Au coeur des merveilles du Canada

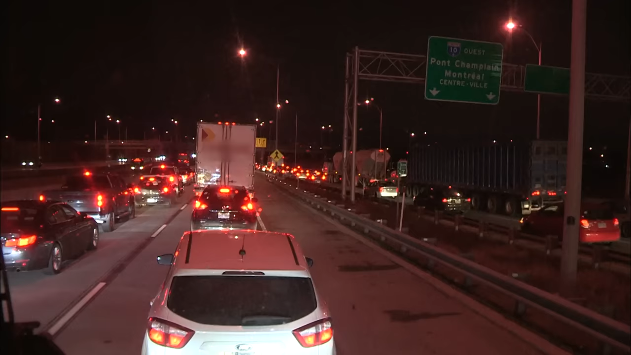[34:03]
Mais après 3 heures de route, les embouteillages bloquent le bus à l'entrée de Montréal.